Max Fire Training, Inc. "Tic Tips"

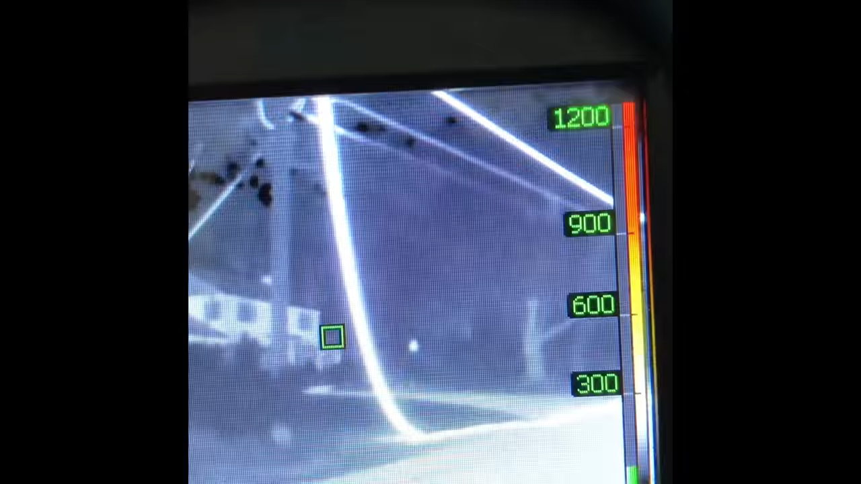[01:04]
So if you look right there, it's through the eyes of the FLIR K65,
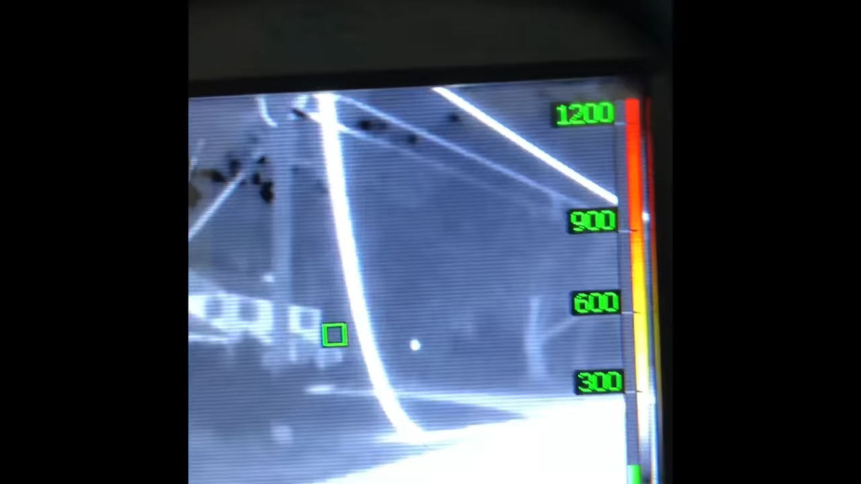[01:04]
you can see where that line is down.
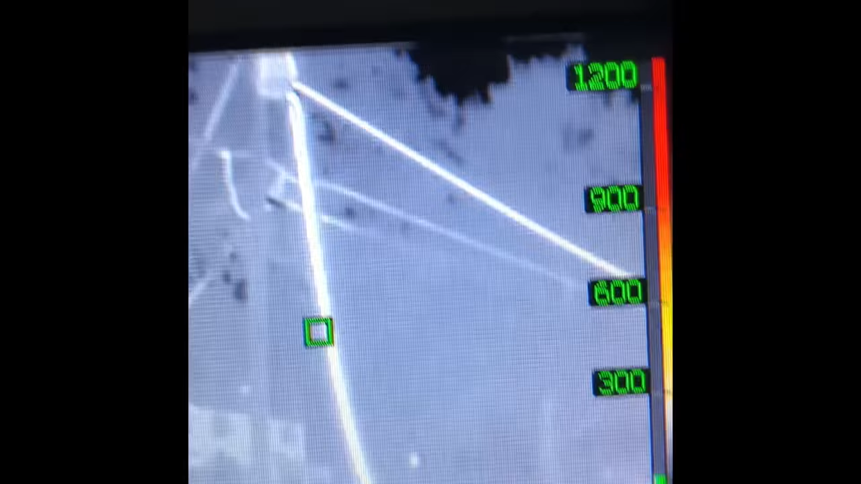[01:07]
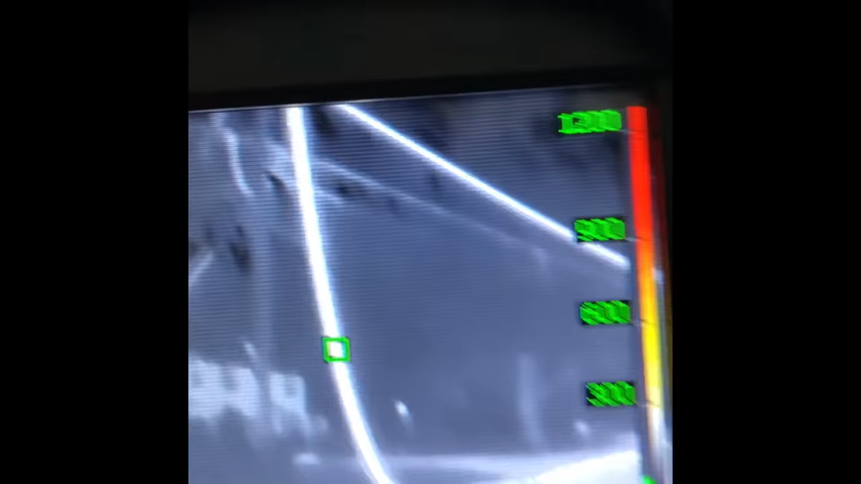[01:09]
So it comes down, it goes across the road, the line is still hot.
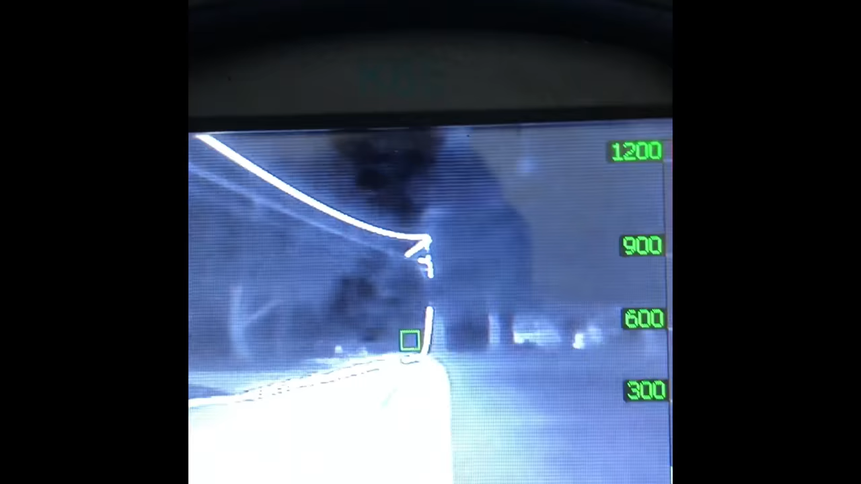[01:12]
There it is all the way up, all the way down.
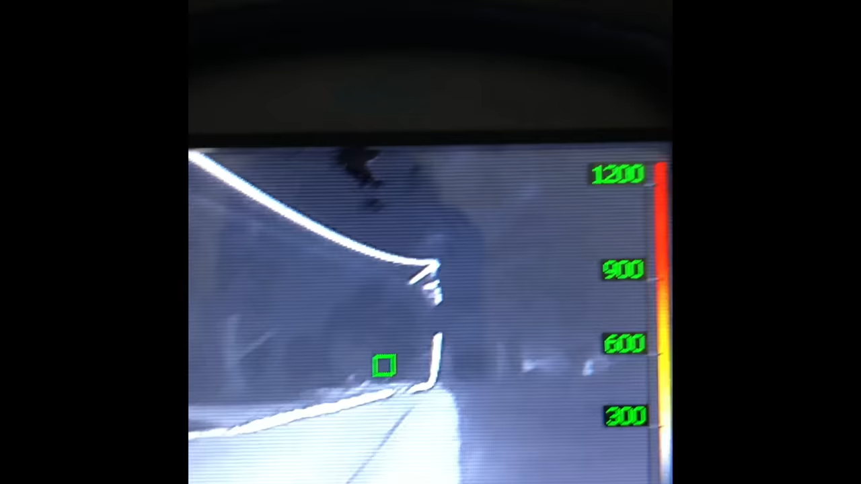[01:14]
But at first look, you really can't tell visually.